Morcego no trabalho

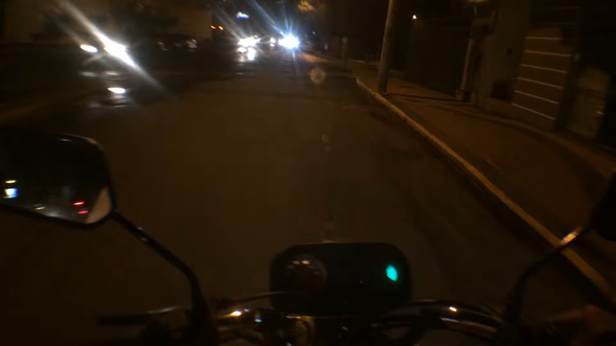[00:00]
Não tá uma coisada, tá coisada só Gente, eu fiz um vídeo ontem Passei numa rua ali, mas eu me arrependi, hein Pensa numa rua escura Olha, calma, Funo Tô indo,
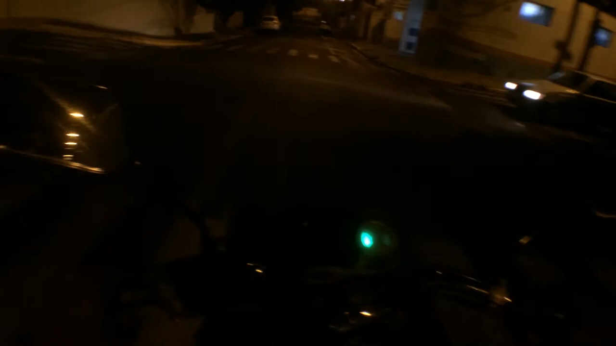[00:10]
filho, é eu Calma que eu tô indo, hein, filho Querido, dá um stop aí que é nóis O outro aqui já foi antes da hora Eu só vou no verde, hein No verde nós vai?
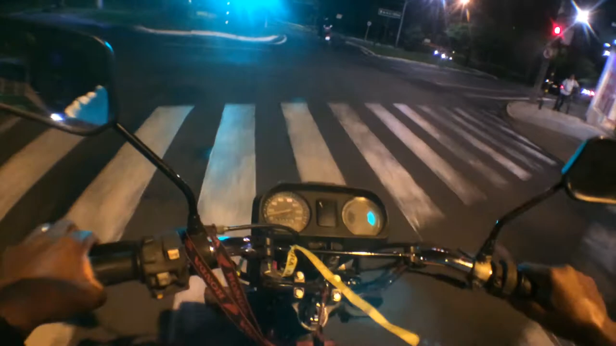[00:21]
No verde nós vai Vamos dar uma distância desse cara, é que ele tá muito barulhento Vai querer aparecer no vídeo, estragar o vídeo Ó o boteco bufando, hein Ó o boteco bufando Na pandemia,
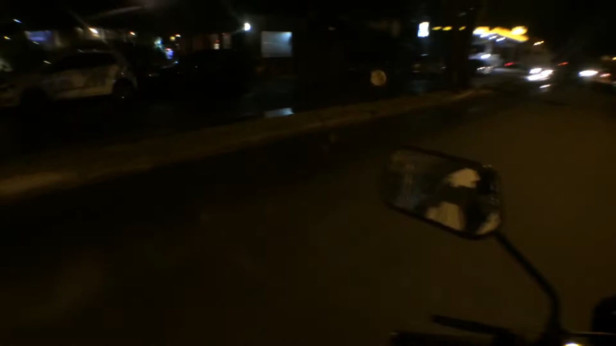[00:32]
deixa eu ver se tá bufando mesmo É, eu gosto desse sinal na hora que eu subo, mas agora Não vou gostar muito dele não, ah não, já tá ficando laranja Ali, quando ficar verde nós vai No verde nós vai, no verde nós vai Opa Quando vê mato assim na rua Buraco, avista, querido No verde nós vai, no verde nós vai Começar mais um vídeo No canal do Gori, ok Ok, ok Então, meu povo galerísticos Sejam todos muito bem-vindos de volta Ah, o canal do Dr.
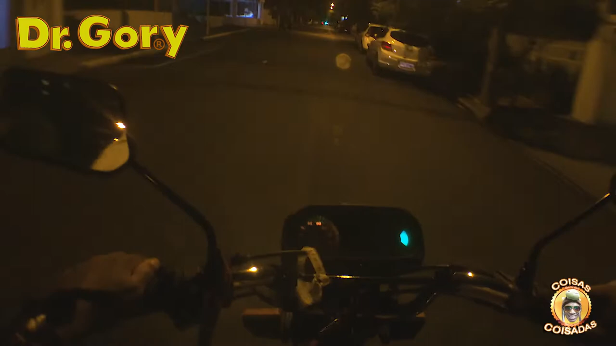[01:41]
Mais um vídeo Ó, o cara ia abrindo a porta ali Sorte que ele deu uma olhada Porque tem gente que abre a porta Não olha não E minha gola está aqui batendo na bolsa Que está fazendo um barulho Mas enfim Bom, primeiro eu quero contar pra vocês uma experiência Eu fiquei com dó Mas eu não sabia como atuar Ali agora no meu trabalho Lá no corredor, lá dentro Lá dentro Tinha um pequeno morcego Ele estava coisadinho É, não sei Ele entrou lá e não estava conseguindo sair Ele estava meio tipo implorando Mas eu fiquei com medo de pegar ele na mão
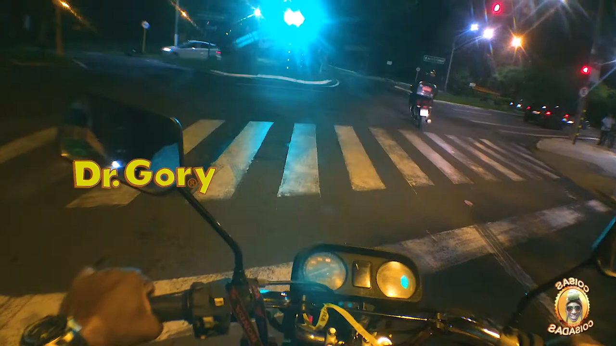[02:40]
hein No verde nós vamos No verde nós vamos Mandar uma distância desse cara Que está muito barulhento Vai querer aparecer no vídeo Estragar o vídeo Quem pode O único que pode estragar meu vídeo Sou eu
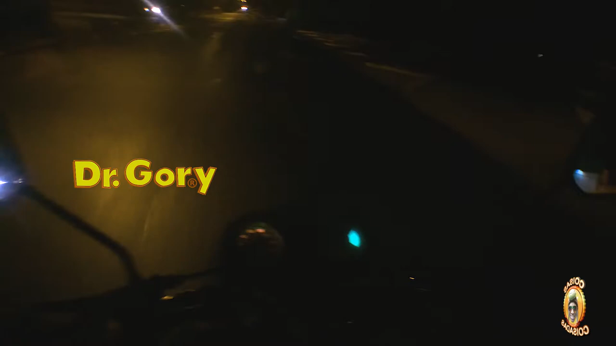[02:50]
Outras pessoas Outros Outros coisas não Gente, eu fiz um vídeo ontem Passei numa rua ali Mas eu me arrependi, hein Pensa numa rua escura Pois no lugar que eu passo Já é nem escuro Que nem aqui mesmo É escuro, ó Tá vendo A coisa do celular não consegue Aí na edição Você ainda põe o negocinho Só pra não ficar tão ruim Mas mesmo assim não adianta Mas enfim É isso daí Esse é o nosso trajeto E esse é o nosso Essa é a nossa conversa Eu tava pensando ali Eu tava fazendo umas capas de vídeo Até sentido ainda Pela perda do motopeia
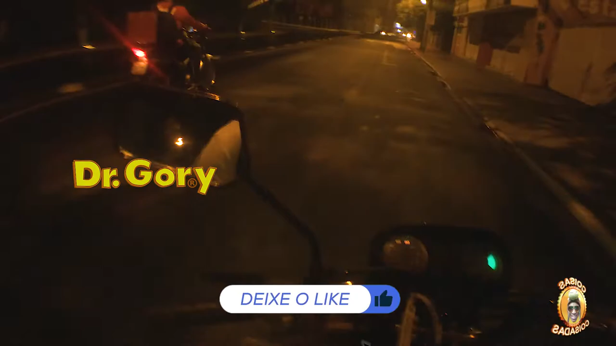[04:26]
Vamos esperar essa moto parar de barulho aqui perto de mim Estragando meu vídeo Só eu que posso estragar os vídeos do Gord Ok Ok